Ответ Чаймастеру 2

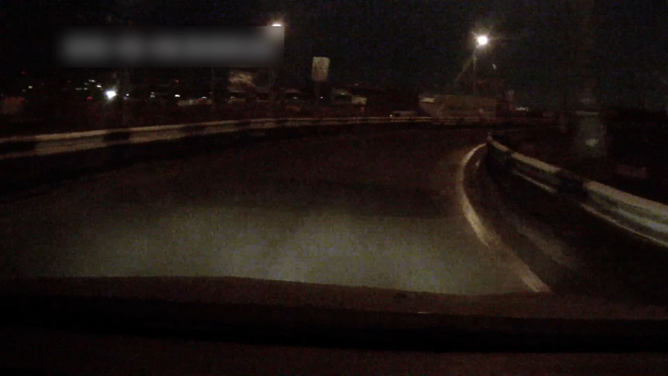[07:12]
Так, выезжаем на наш любимый МКАД Смотрим опять, конечно, пробище Ну вот и ладно По поводу твоего рассказа О очередном твоем собеседовании Конечно, интересно Интересно,